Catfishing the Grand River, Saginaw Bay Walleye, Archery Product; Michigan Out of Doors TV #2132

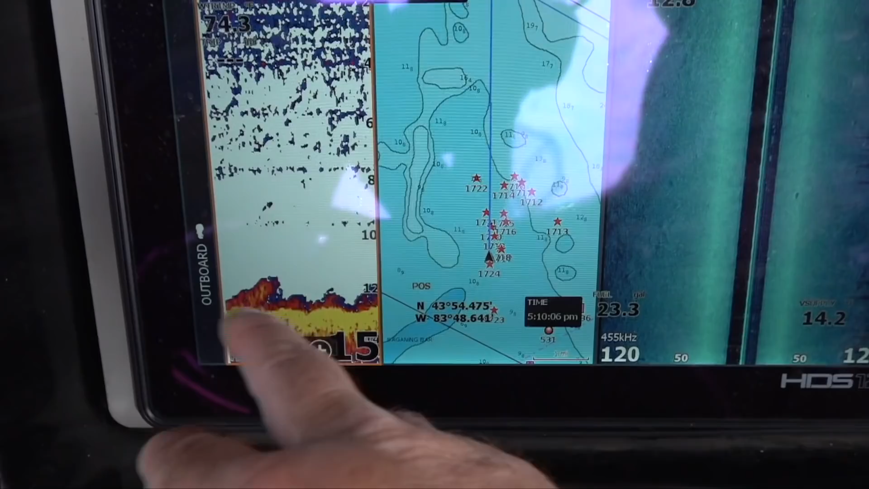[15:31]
Kind of just scattered clumps of weeds. And, the fish are kind of right in them. And, they're coming up.
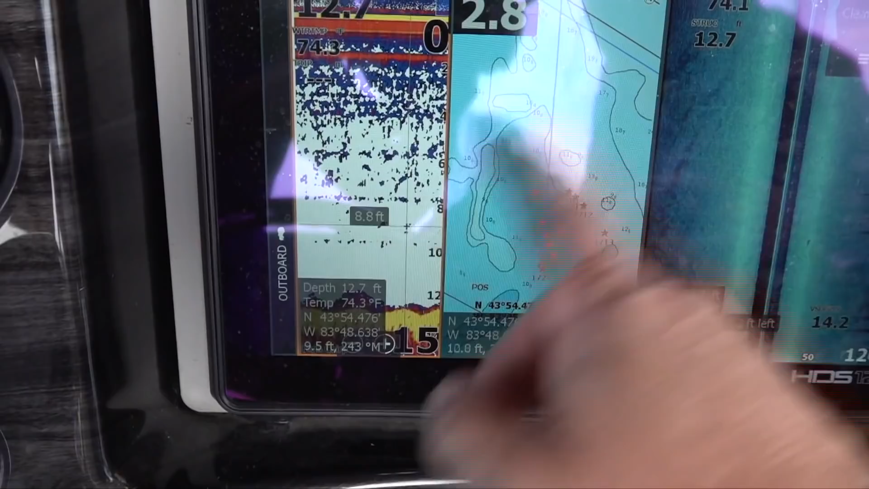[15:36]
On screen: depth 12.7 ft, water 74.3°F
Our baits are up here at about eight feet. And, these fish are sitting in these deep weed beds. And, they're coming up and grabbing our bait.
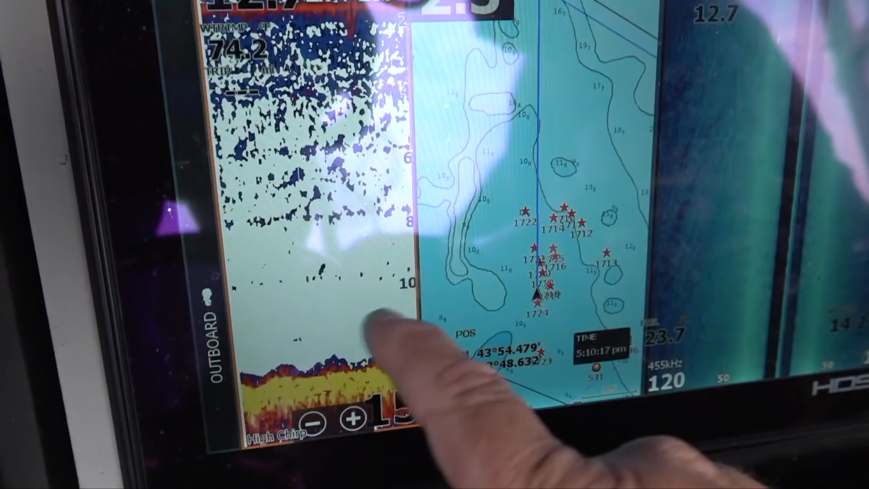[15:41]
So, if you don't have weeds on your screen, we're not catching any fish. Or, anything. There's a nice big weed bed right there. And, you'll get five or six fish, seven, eight fish living in those weed beds. And, they'll come up and grab our bait.
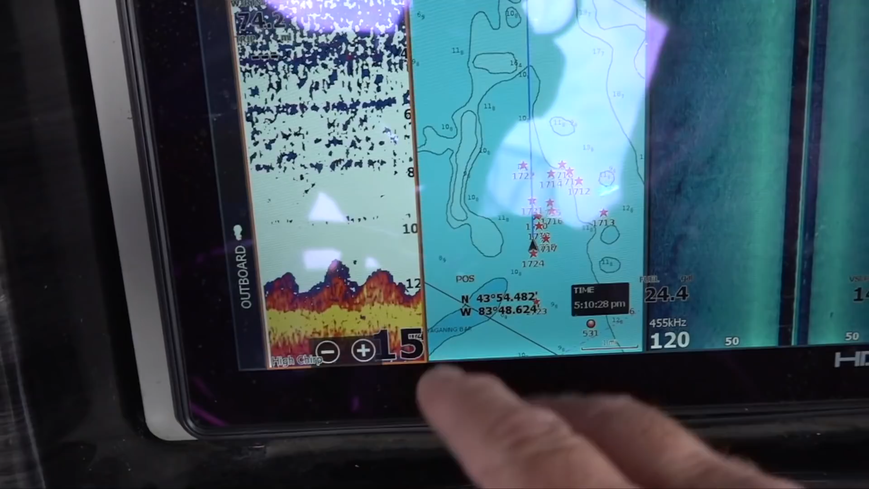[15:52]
So, we're trying to find these weed beds. These deeper weed beds in 10, 11, 12 feet of water has been the key the last couple days. Up here on Saginaw Bay. You know, location, you can't catch them where they're not, right?